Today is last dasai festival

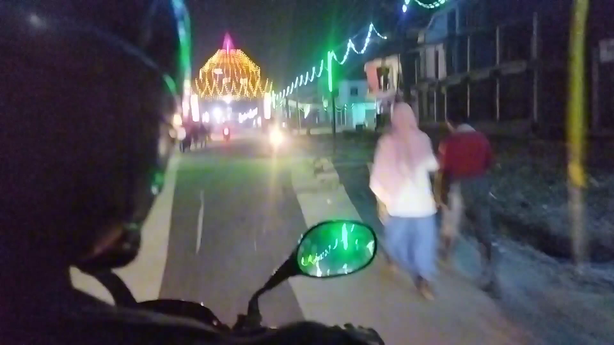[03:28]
को यह जा रहे इस शिरह मार कीठ होगी आपको अब को यह पूरे सिरह में बालू
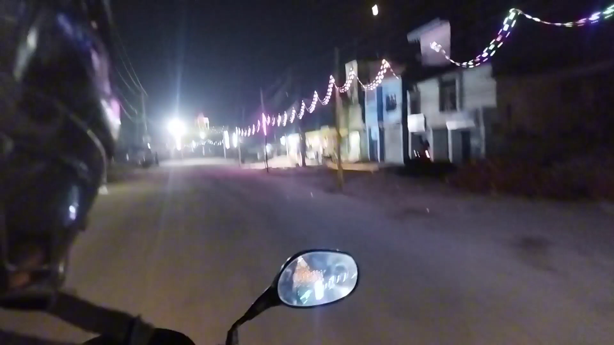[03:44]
का वीडियो परे स सुन्सान रस्ता हो चुका है
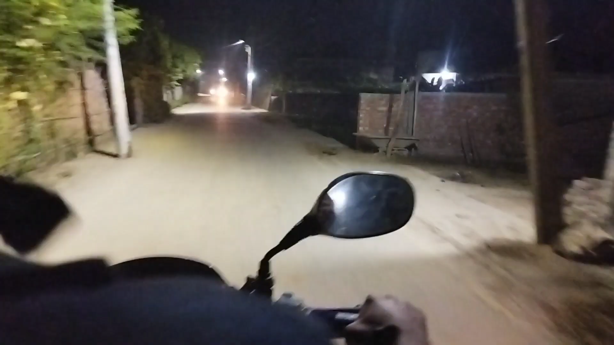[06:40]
वह खुड़ा सोगा दर बीच में थोड़ा खाली रस्ता है उसके आद मेरे सगा गाउं आए गाउंगा
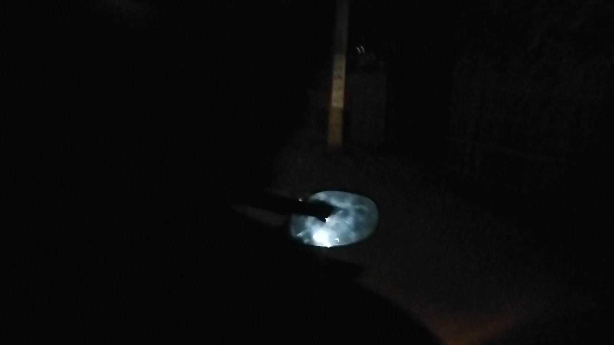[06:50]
कि यहीं मखना चोटा सा रस्ता थास फीट का रस्ता है इधर भी टूट फाट होगा मैक्सिमा मिनिमाम सम्टिंग बत्तिस तक लेगा इधिंग
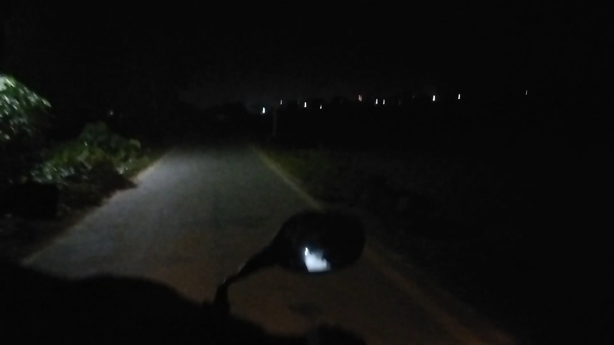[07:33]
हुआ है यह 32 जल रहा है जो वह मेरे से बस्ति हुआ रमॉल गाउं बड़ा गाउं है आप